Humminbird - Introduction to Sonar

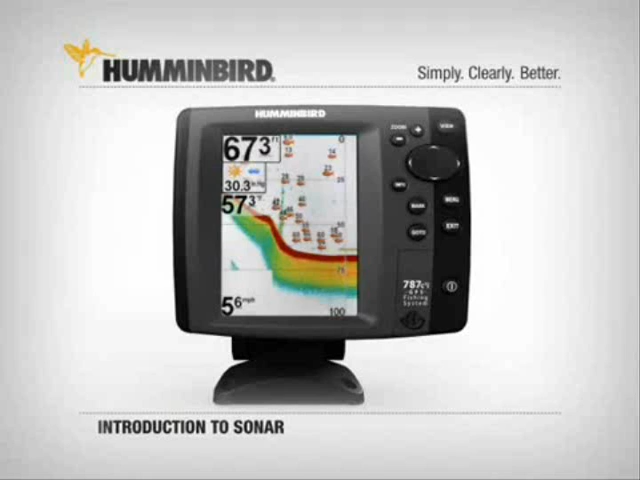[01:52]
With fish ID selected, fish show up as fish symbols. On select units, you can even tell a fish's size by the size of symbol displayed, or tell the unit to display only fish of a certain size. Working with all this technology together in different ways, the Humminbird user has a distinct on-the-water advantage.